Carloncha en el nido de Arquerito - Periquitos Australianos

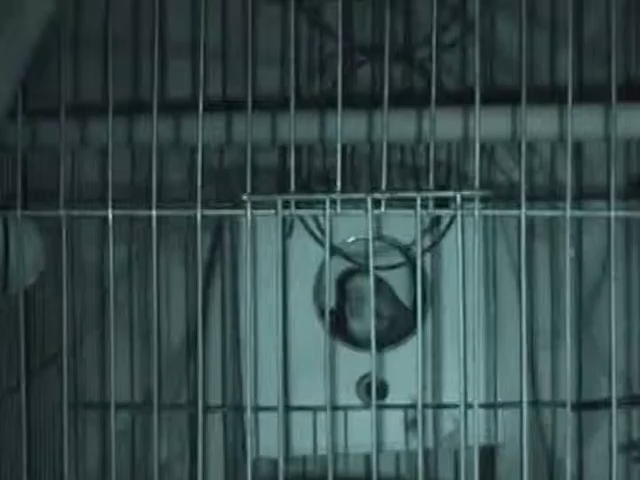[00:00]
Este huevo. Se mueve algo atrás. La carloncha se mueve.
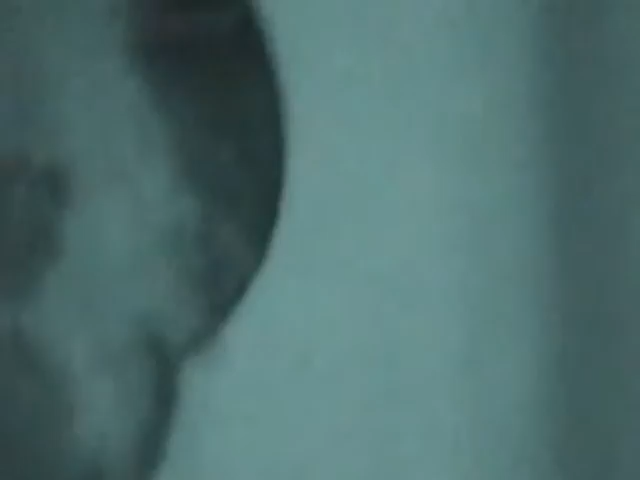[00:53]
Mi telescopio no se nubla. Es la carloncha. Esta es la carloncha. Sí. Este carloncho. Bueno, no puedo distinguir si hay algo está, más. Sí. Ese es el carloncho. Esa es que los tubos hacen que se nuble.